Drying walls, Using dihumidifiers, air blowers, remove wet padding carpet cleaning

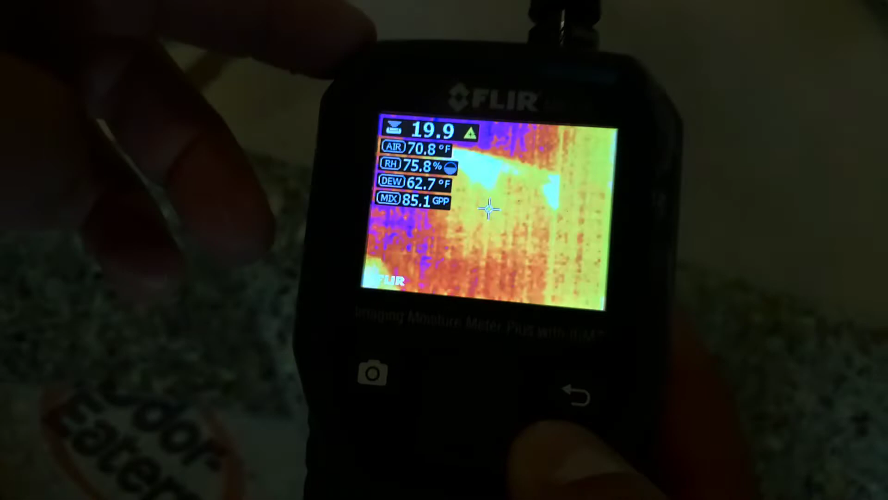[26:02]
o sea, estos números son los que ellos le van a pedir.